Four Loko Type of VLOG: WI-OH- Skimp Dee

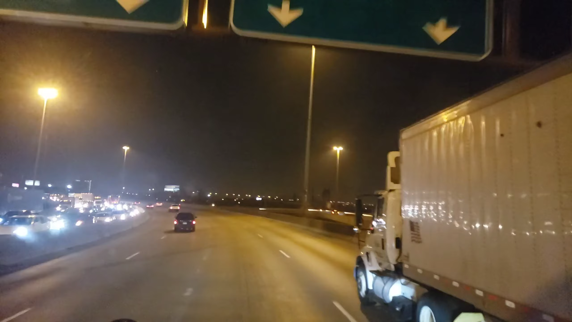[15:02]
So, now the other side that I hit, but this is what I was needing to avoid when I was coming from Wisconsin. This. For real.